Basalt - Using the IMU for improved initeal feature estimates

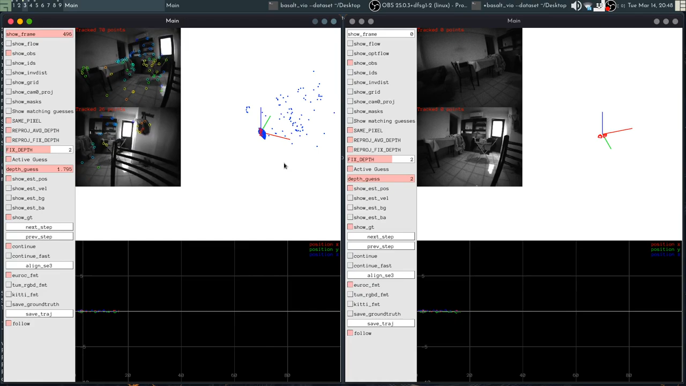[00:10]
In result, we were having a problem for certain moments in which we lost all of our features and this was due to the fact that we were not using the IMU for predicting where new features will be in new frames and this is an implementation of that idea. Notice how the features stick much better even though we are moving things very suddenly.